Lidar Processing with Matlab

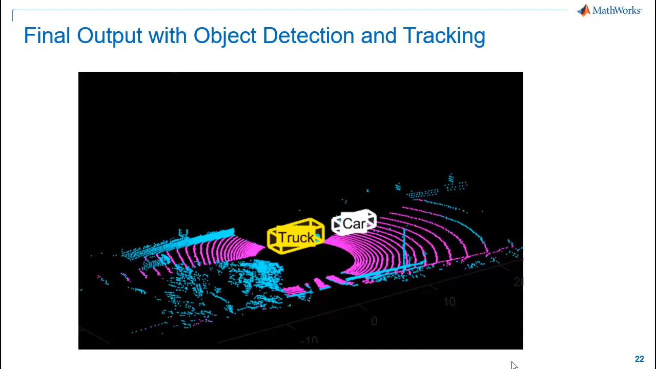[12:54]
Here you can observe that the car and truck are being tracked through the entire sequence.
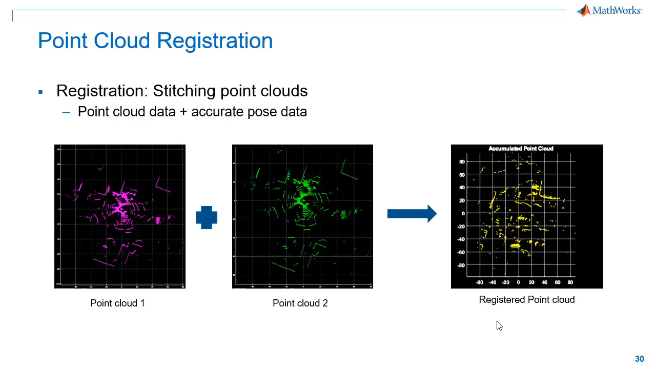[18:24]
we can use the post info to stitch the point cloud. But this is not always the case. Our post info will not be that accurate.
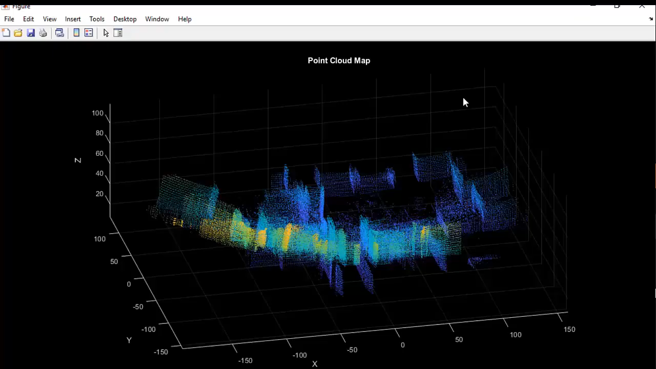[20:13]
Here is the output of our simulation. You can see that the map is not aligned properly.
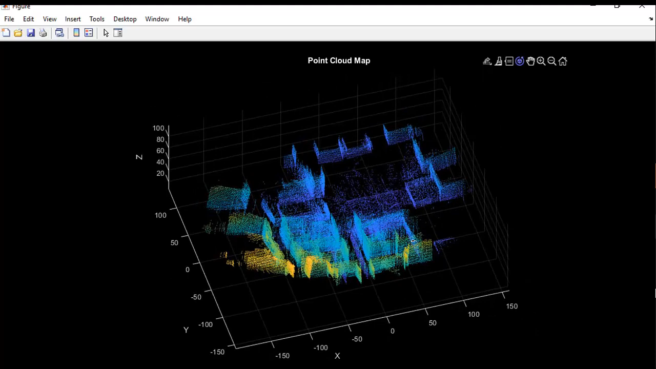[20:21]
This is because there were minor drifts in each registration step which then accumulated over time when we built the map. So now we'll apply postgraph optimization to correct these drifts and build the map properly.
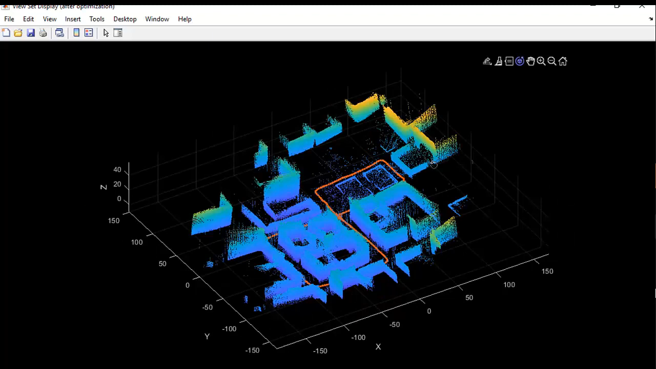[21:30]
You can see our optimized waypoint poses in red color and the map is now aligned properly.
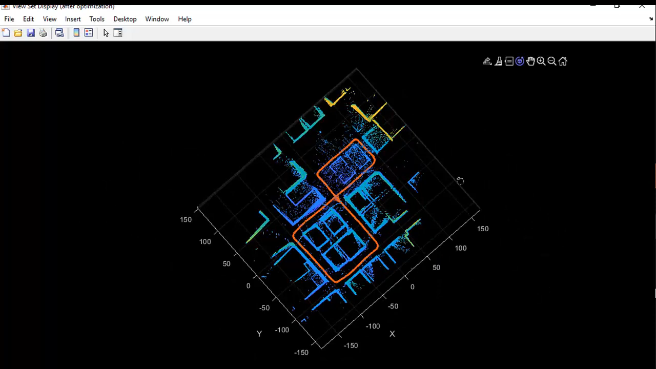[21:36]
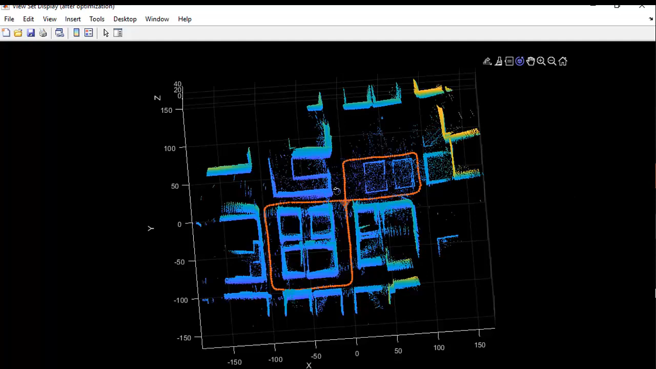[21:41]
It is much cleaner than what we got earlier and it resembles our arena. With this, we conclude the Arial LiDAR SLAM workflow and of course I'll be very happy to answer any of your questions regarding this in the Q&A session. Now let's move on to our final workflow example which is to create a colored 3D map of an office arena using ground robot. Here we'll perform LiDAR camera calibration to combine camera data with LiDAR data.
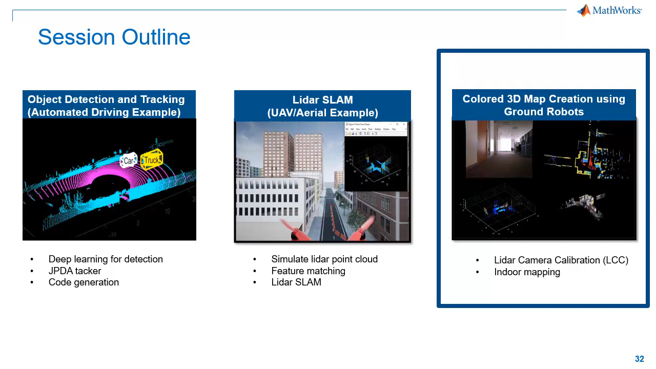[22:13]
We'll then use these colored point clouds to create the 3D map of the arena. To create this demo, we ran a turtle board in one of our office arena.
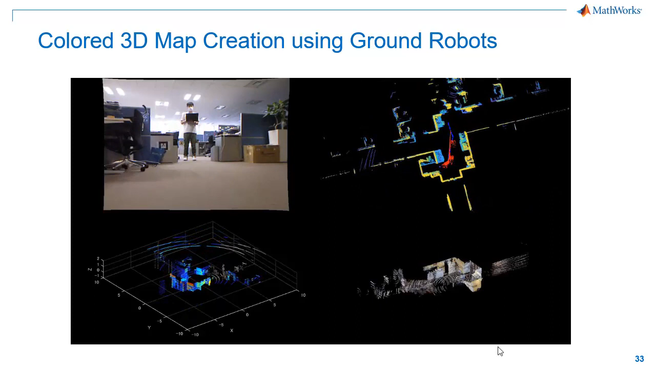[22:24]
We have collected camera, LiDAR and odometry data into a rose pack. We use this data to create colored 3D map of our arena as you can see in the video.
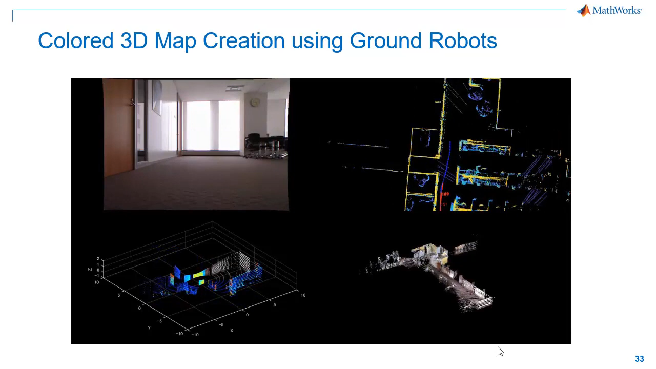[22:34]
Here is the workflow we have used. We'll start with reading LiDAR and camera data from the recorded rose pack. Then use the checkerboard image and corresponding point clouds to do LiDAR camera calibration. After that, we use the calibration data to project camera data onto LiDAR data. Finally, use this colored point cloud to create colored map of our office environment.
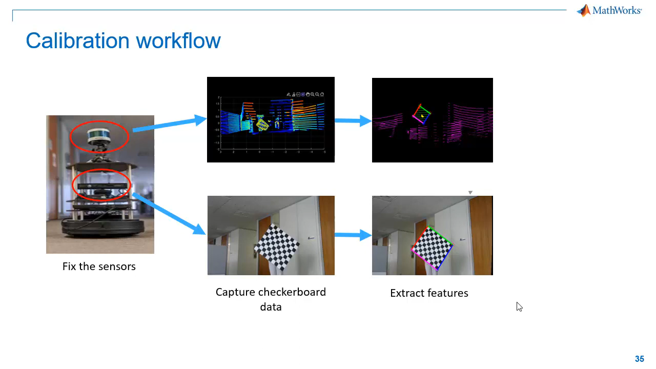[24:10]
Then, we'll use extracted features to find the transformation between the sensors and then fuse the image data with the point cloud data.
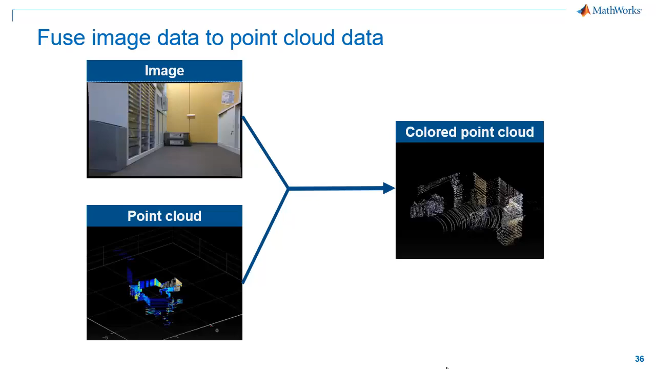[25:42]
Here is an example of colored point cloud we got by fusing image data with the corresponding point cloud data. The next step is to create 3D map with the colored point clouds. For that, we'll be using the same FPFH-based map creation workflow we saw in the Arial LiDAR SLAM workflow.
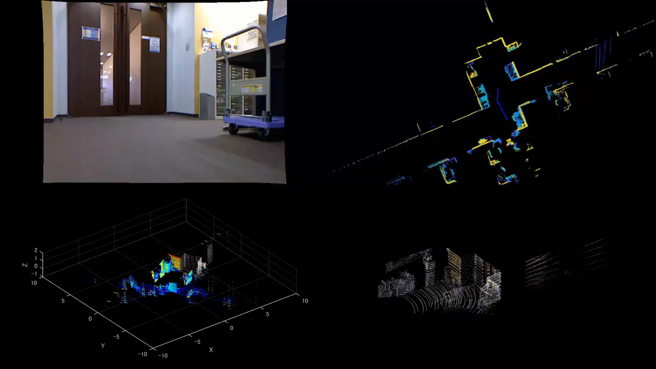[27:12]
In the final output, you can see captured camera data, point cloud data,
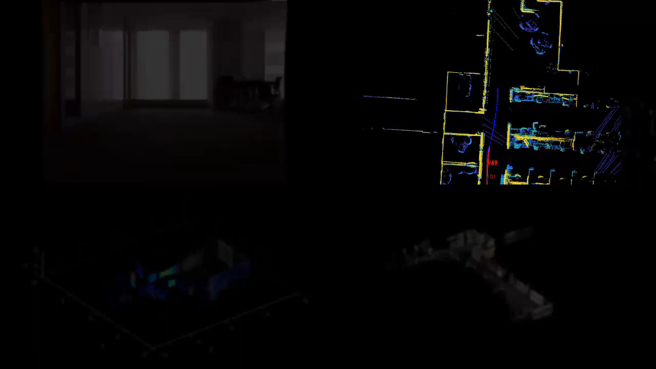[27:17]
top view of the point cloud map that is being created and the colored point cloud map.
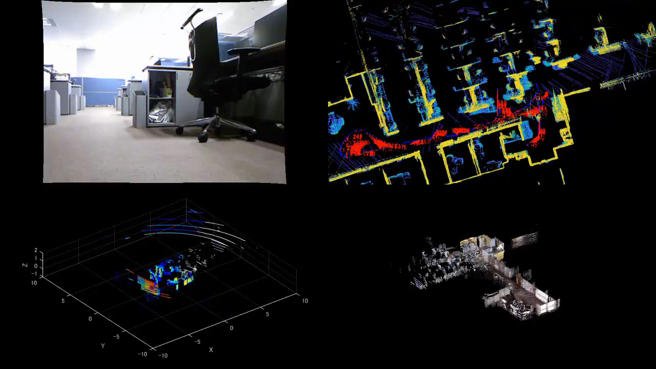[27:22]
In the final generated 3D map, we can see that the points in the entire point cloud is colored. This will be very useful in robotics for object detection and obstacle avoidance.